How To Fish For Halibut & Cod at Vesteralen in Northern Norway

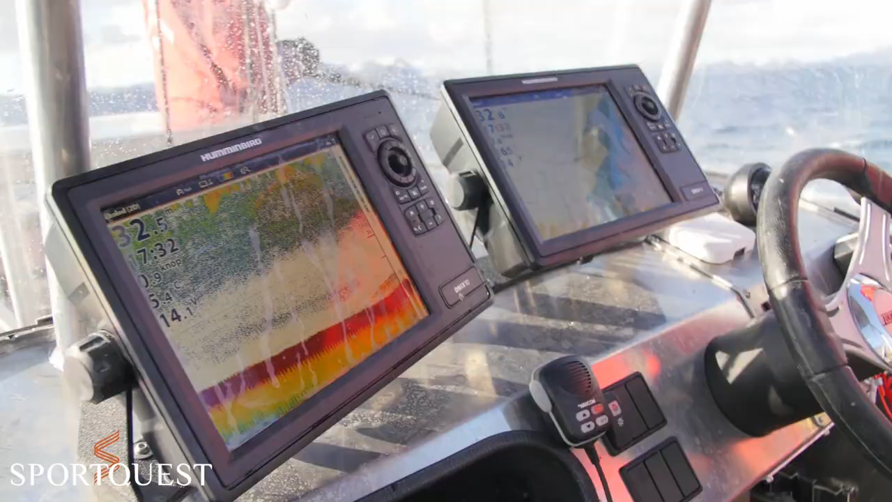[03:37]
Båtarna är utrustade med kraftiga utombordsmotorer, ekolod, GPS och VF-radio.
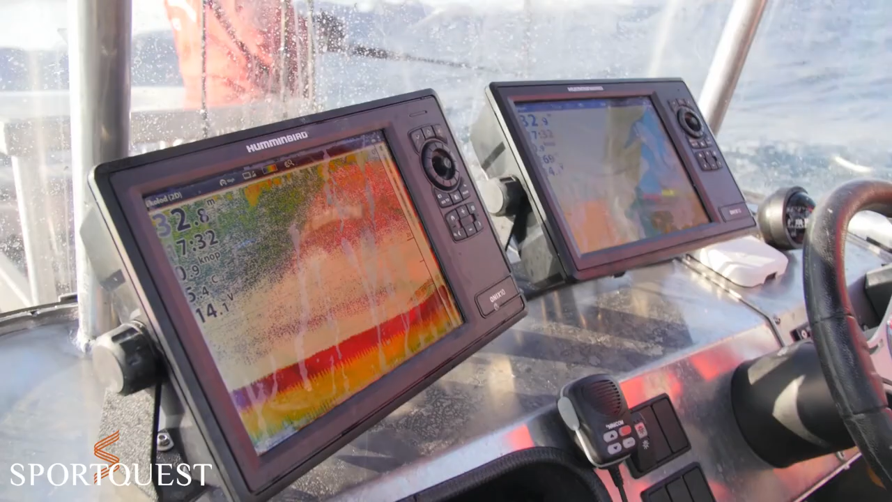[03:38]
VF-radion är extra viktig för oss där ute, både ur säkerhetssynpunkt men även för kommunikationen.